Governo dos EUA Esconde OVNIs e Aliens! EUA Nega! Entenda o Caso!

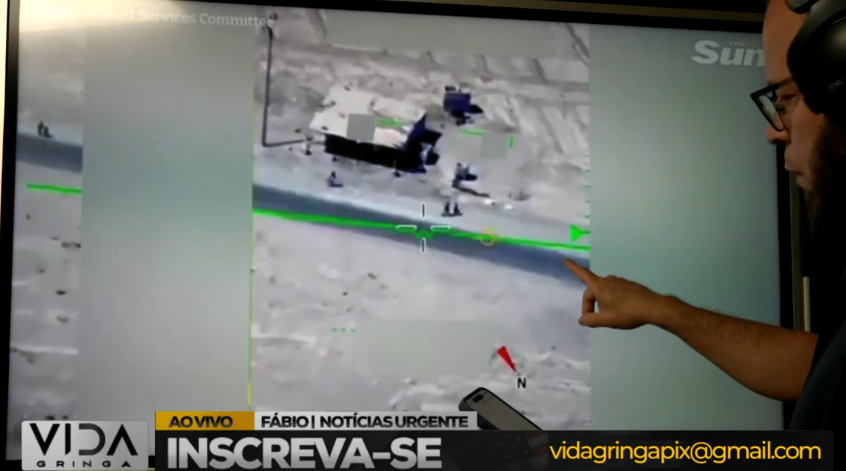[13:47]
Olha aqui. E então a câmera irá se mover para segui-lo. Aí a câmera se moveu.